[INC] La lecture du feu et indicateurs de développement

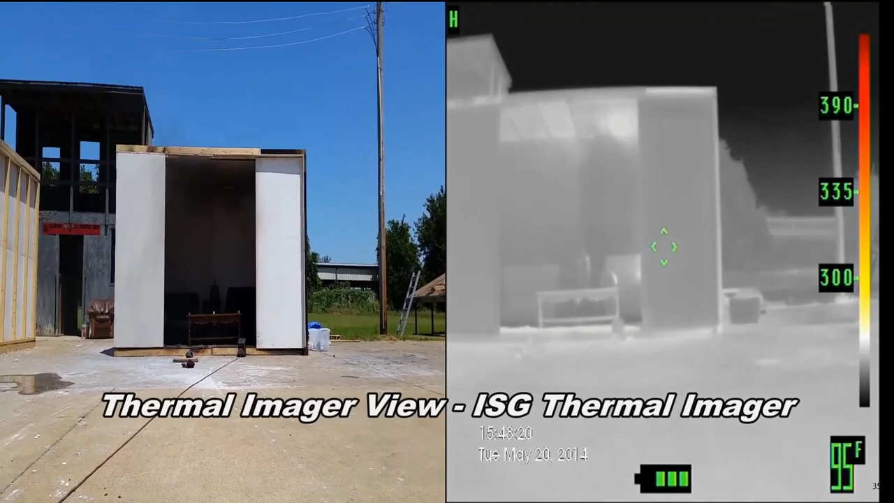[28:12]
petite vidéo sur côté gauche imagerie réelle côté droite imagerie thermique d'un feu qui va se développer au sein d'un local
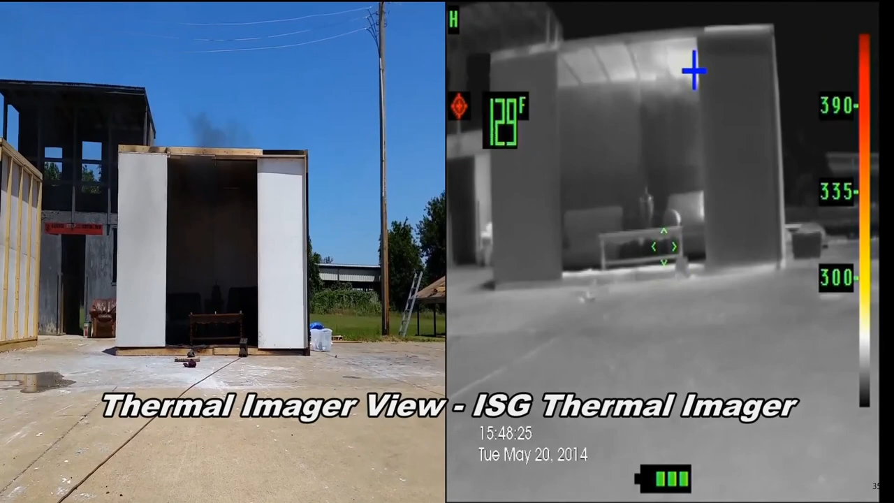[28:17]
donc
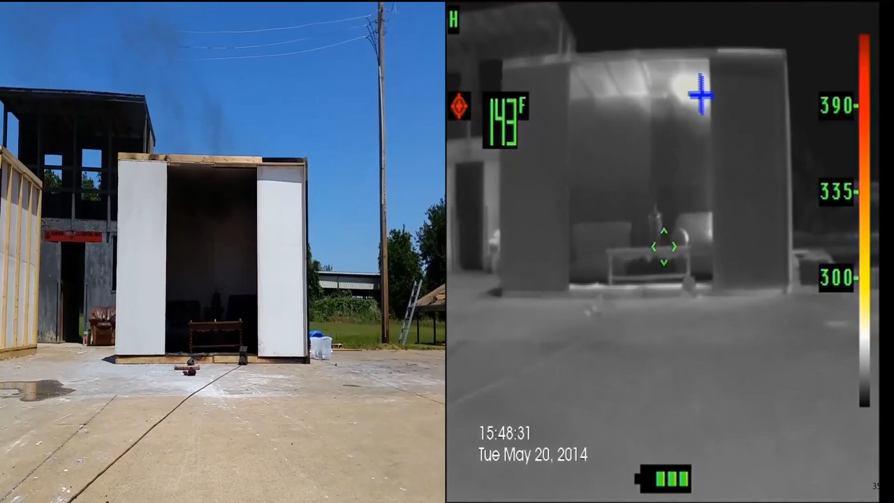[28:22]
On screen: spot 143°F
là on est en phase de naissance de croissance avec les gaz
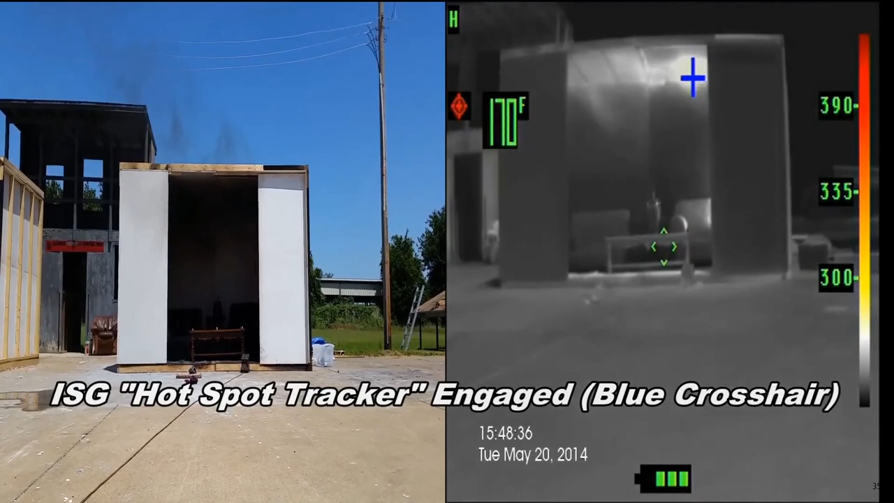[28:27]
On screen: spot 170°F
qui touchent la partie haute et qui vont se déplacer en partie
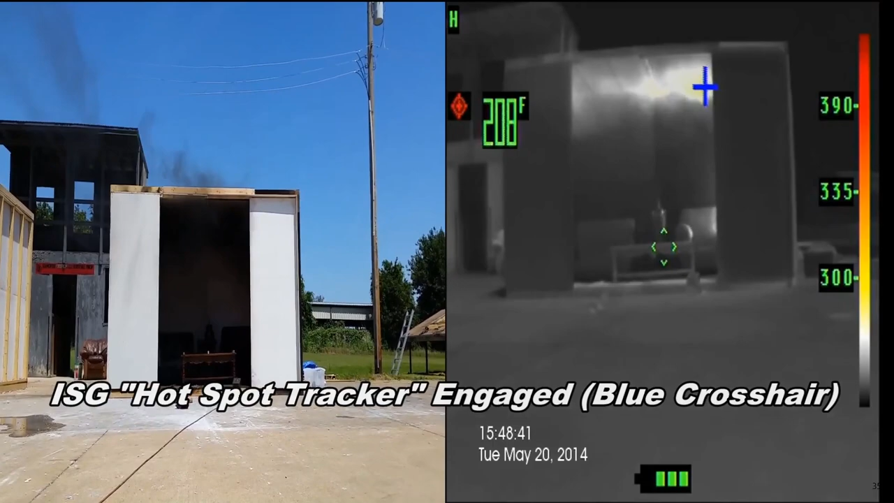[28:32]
On screen: spot 208°F
haute jusqu'à trouver un ouvrant alors l'occurrence l'ouvrant il est assez énorme voilà à gauche on voit que c'est de la fumée bien noir bien grâce qu'ils qui se déplacent donc on a toujours voilà une augmentation de la température des gaz en partie haute les gaz vont chauffer de plus en plus
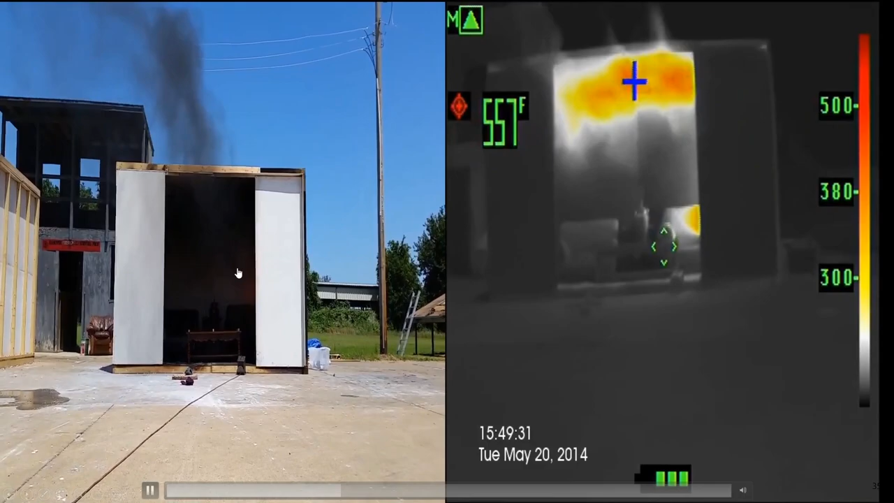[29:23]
On screen: spot 557°F
voit bien le plafond de fumée la zone neutre ici qui se crée à cet endroit là de l'ouvrant avec les gaz chauds qui sortent au dessus et en bas l'air frais qui rentrent là on a une imagerie thermique qui montre que clairement on a une température très élevée au niveau des gaz on a l'objet qui a commencé à prendre feu derrière la porte j'imagine qui commence aussi à rayonner un peu aux alentours voilà les gaz qui prennent de plus en plus d'espace on voit bien donc la stratification des fumées ici sur l'image thermique on la voit hop avec la zone neutre donc là il a changé de résolution voilà il change de
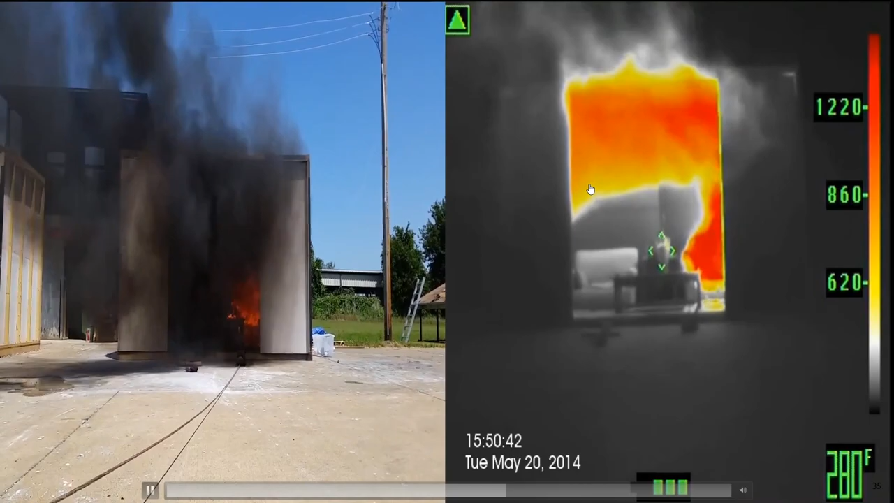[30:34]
ok toujours cette zone neutre qui vous avez vu que la zone neutre ah là on a voilà on a ça a bougé c'est dommage on a vu que la table a commencé à s'enflammer alors qu'il y avait rien aucune flamme qui a touché voilà aucune flamme qui a touché voilà là on voit de la pyrolyse qui se crée au niveau du sol on voit de la pyrolyse qui se crée mais il ya aucune flamme qui touche c'est uniquement par rayonnement et par contre par convection que par rayonnement surtout oui
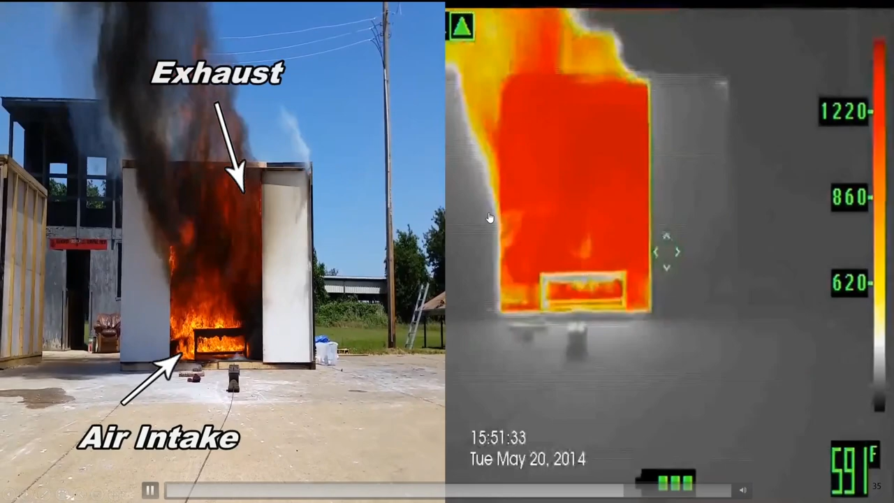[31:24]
un plein développement voilà voilà une une g voilà clairement qui s'est produit avec là on voit bien la partie d'évacuation la partie d'entrée entrée sortie avec le plafond de fumée qui est plus clairement défini
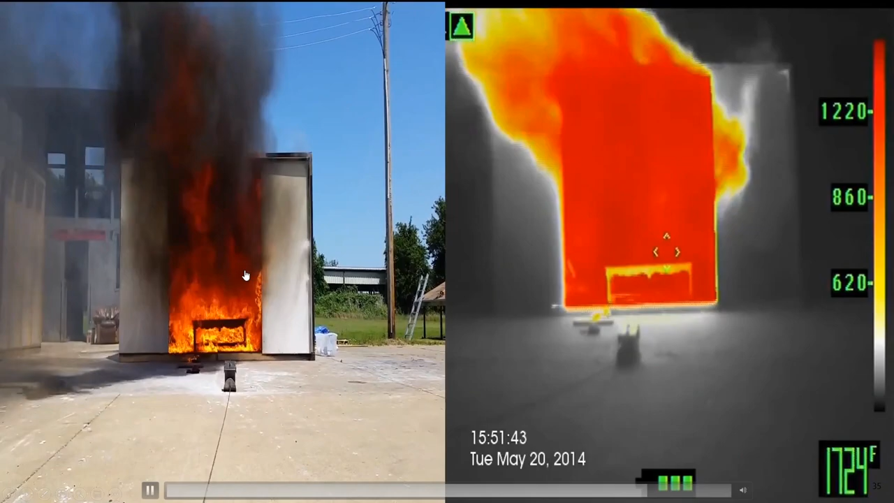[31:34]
On screen: spot 1724°F
voilà turbulence des fumées etc etc